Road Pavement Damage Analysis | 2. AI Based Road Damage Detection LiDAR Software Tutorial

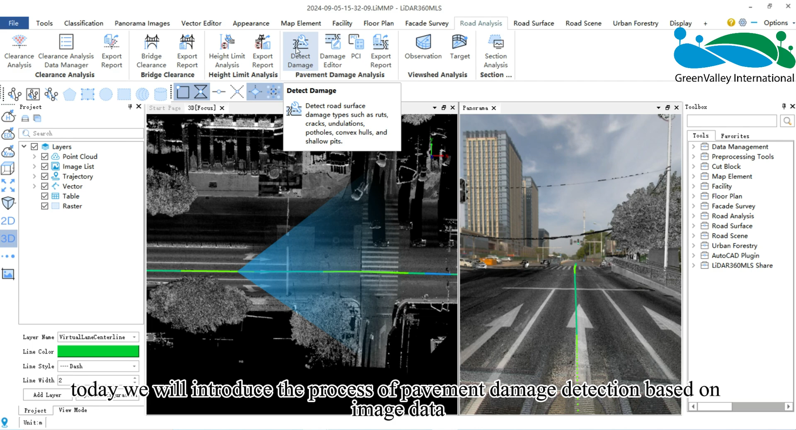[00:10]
Click the Detect Damage button to open the dialog box. Select the point cloud files to be involved in the detection. If point cloud classification has already been performed,
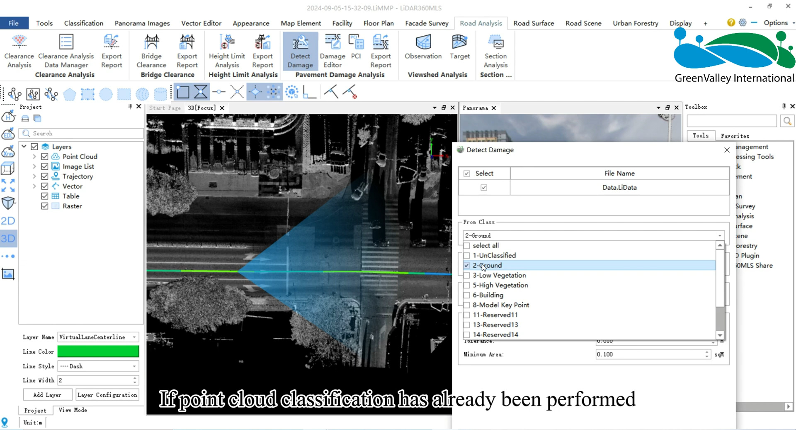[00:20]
select Ground Point under Initial Categories, if not, choose Select All. For more accurate detection results, it is recommended to perform point cloud classification first.
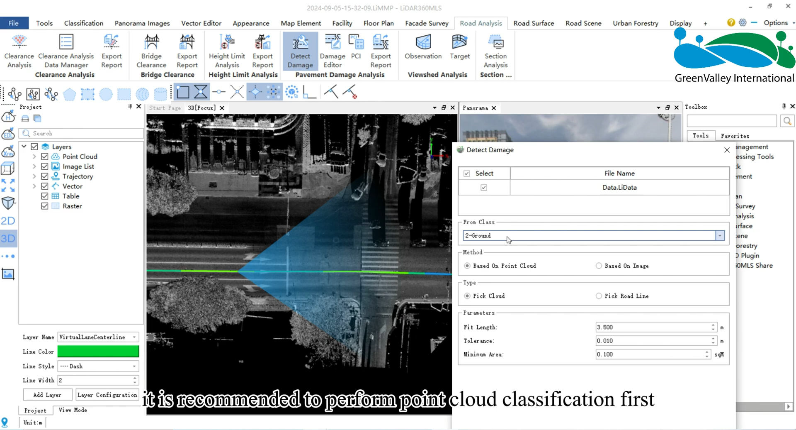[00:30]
The software supports detection using either point cloud or image data sources. Choose Based on the type of data collected. Only one method can be selected for detection. Here, select Based on Image, meaning the detection is performed using deep learning on images, and the results are mapped back to 3D space. Both panoramic and planar cameras are supported. When the method is Based on Image, there are two types, built-in model and custom model. The built-in model refers to using the software's
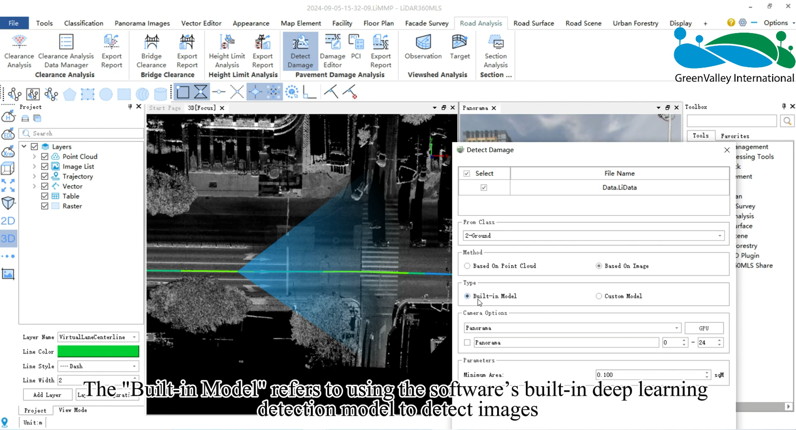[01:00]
built-in deep learning detection model to detect images. Users can set the type of photos and the photos to be processed under Camera Options. The custom model is based on the image deep learning submodule in the raster page. After training a model with manually annotated damage samples and completing the image inference step,
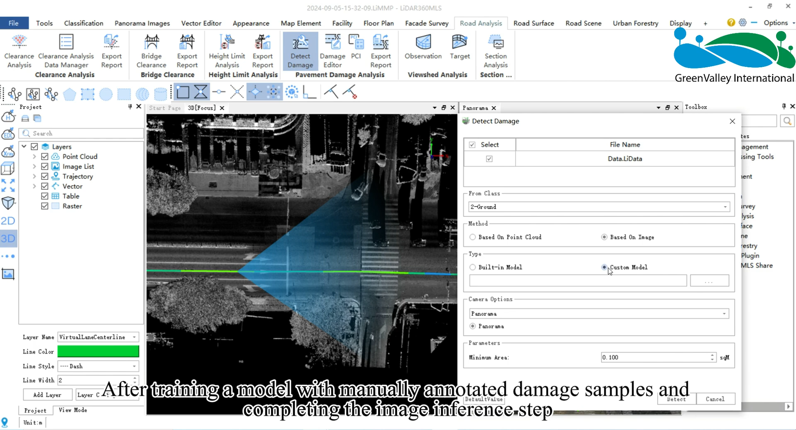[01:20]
the resulting inference detection results, JSON files, will be generated. Choose the folder containing the JSON files.
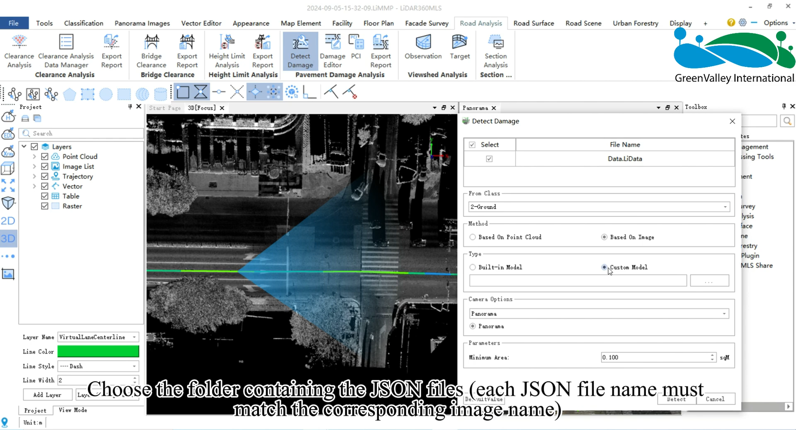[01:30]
Each JSON file name must match the corresponding image name.
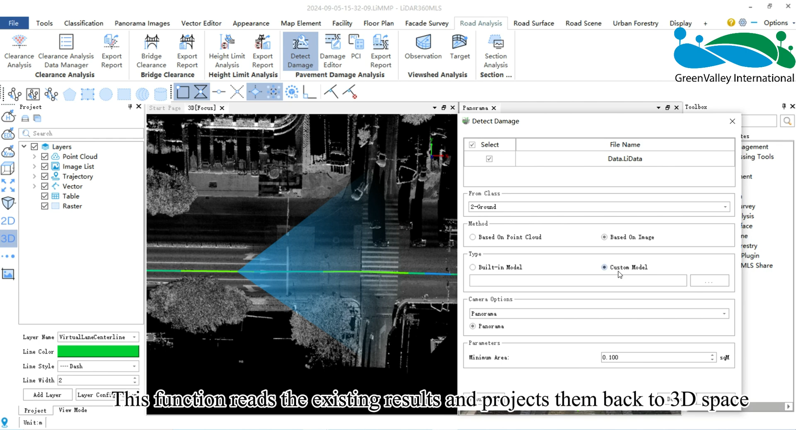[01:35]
This function reads the existing results and projects them back to 3D space. After merging and fusion, the final result is obtained.
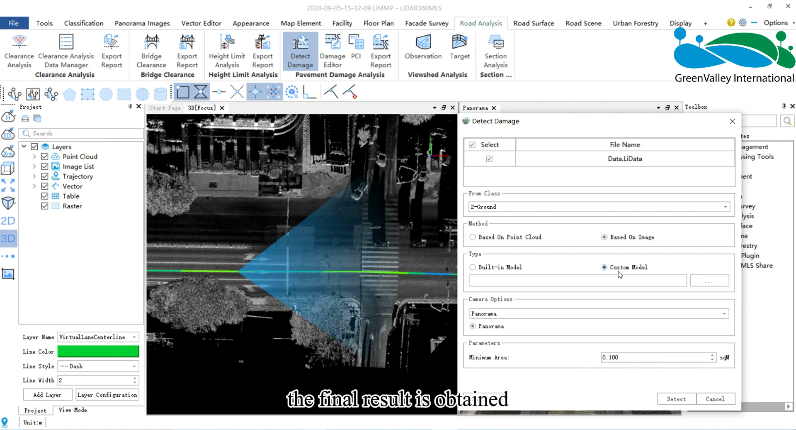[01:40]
There will be a dedicated video introducing the custom model, while this video mainly demonstrates the built-in model. Minimum Area refers to the area threshold,
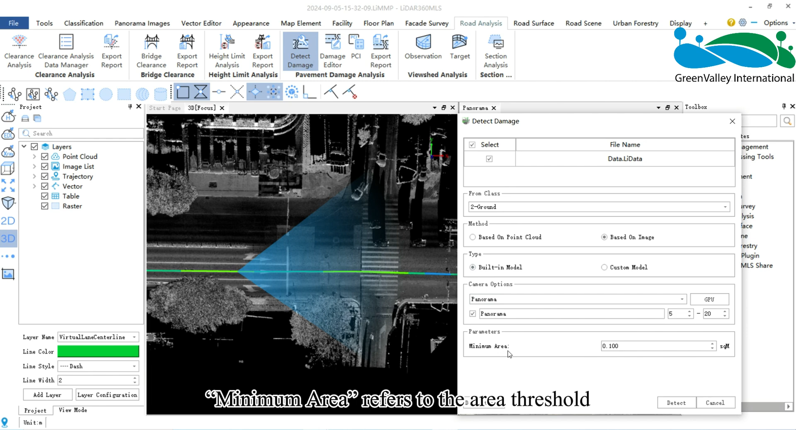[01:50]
where damage region smaller than this value will be filtered out. Click Default Value to restore all parameter values to their defaults. After completing the settings, click Detect to perform the damage detection.
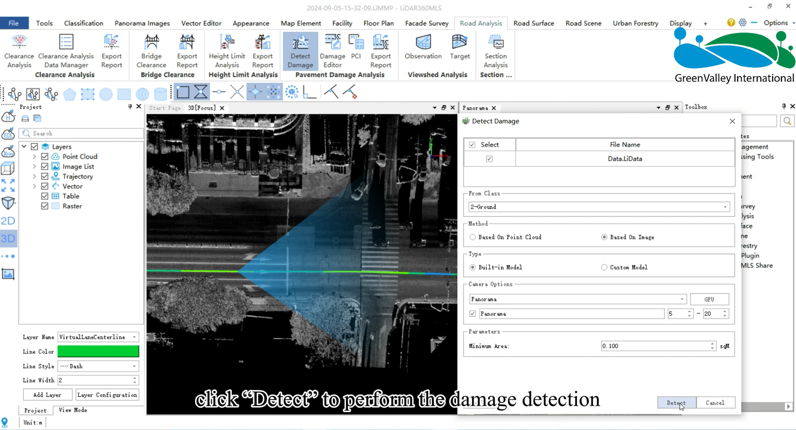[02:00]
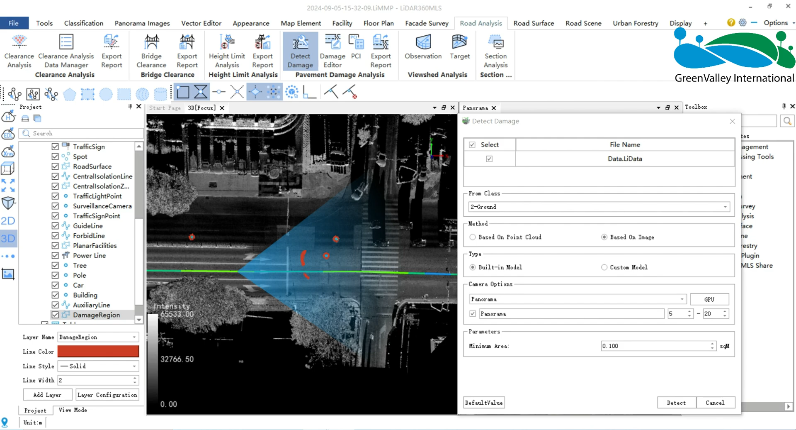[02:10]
Upon completion, there will be two types of results, vector polygons and point cloud additional attributes. Vector polygons refer to the vector results stored in the damage region layer in polygon form,
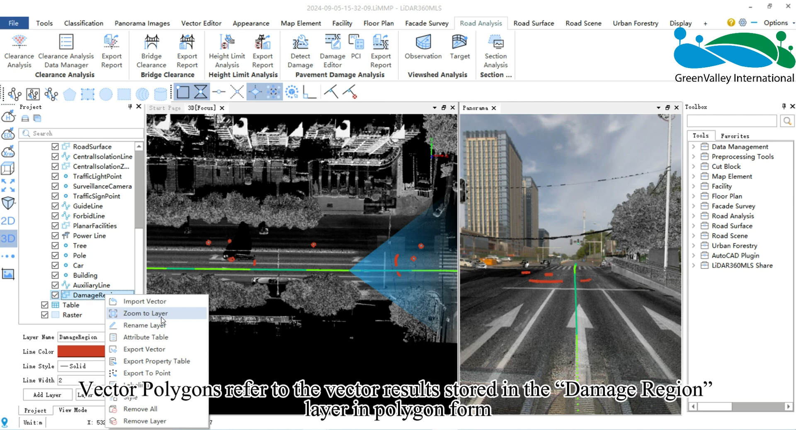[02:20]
recording information about each damage,
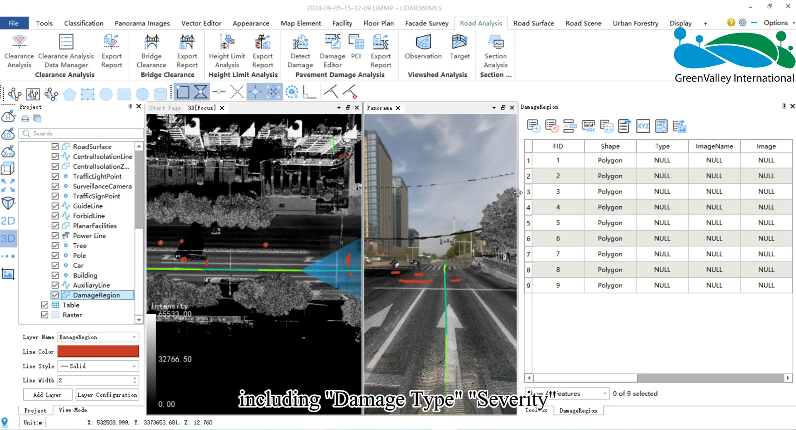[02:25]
including damage type, severity, area, length, width, and height.
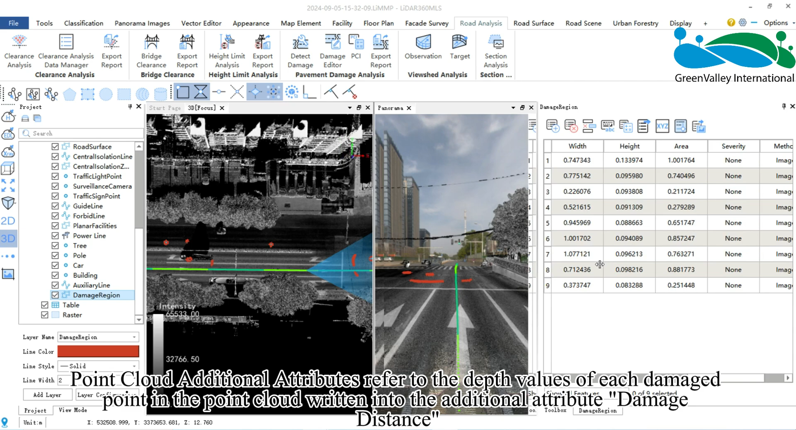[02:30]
Point cloud additional attributes refer to the depth values of each damaged point in the point cloud written into the additional attribute damage distance.
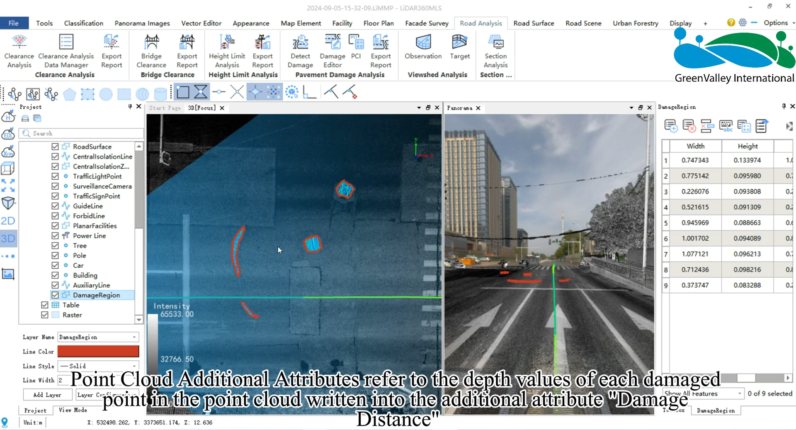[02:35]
In the view mode window, you can select intensity from the color dropdown and check fusion with pavement damage for the displayed effect.
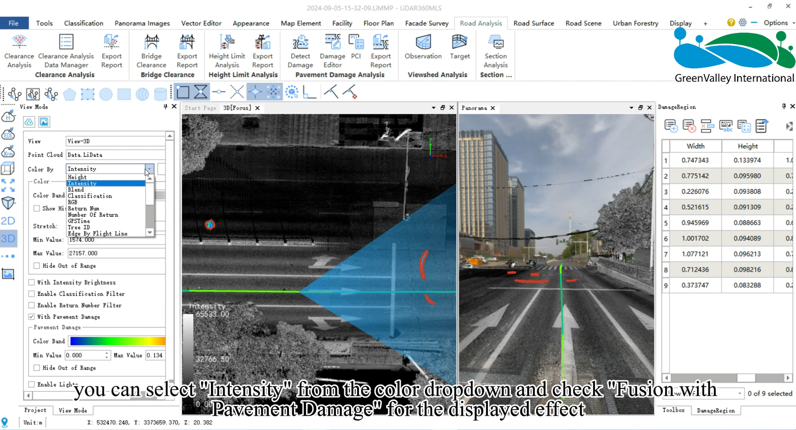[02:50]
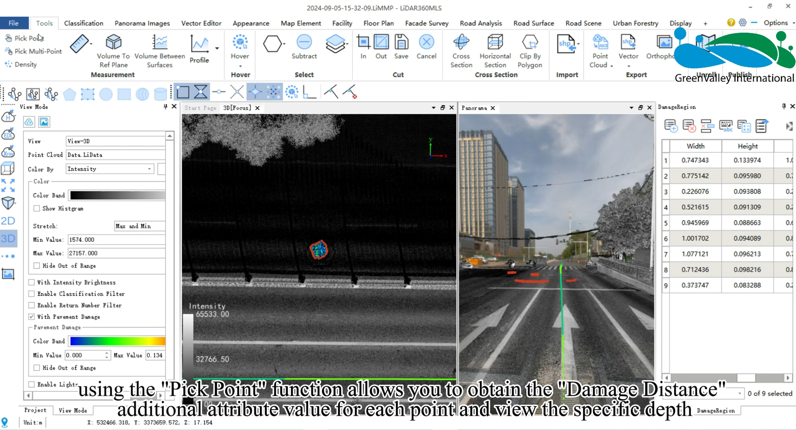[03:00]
Additionally, using the pick point function allows you to obtain the damage distance additional attribute value for each point and view the specific depth.
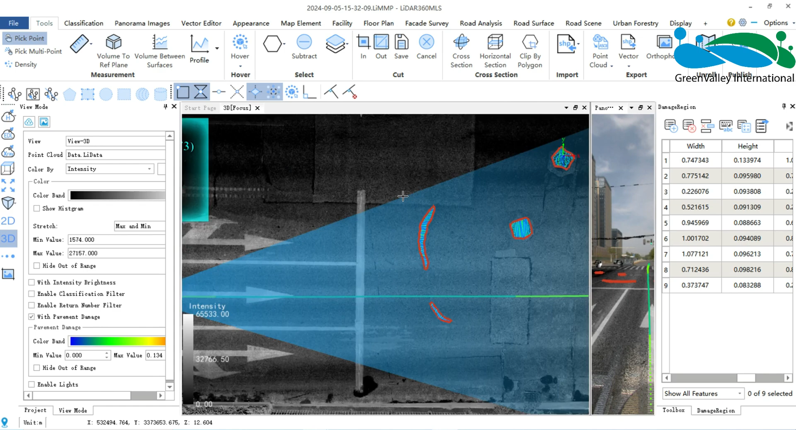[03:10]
That concludes the introduction to pavement damage detection based on image data.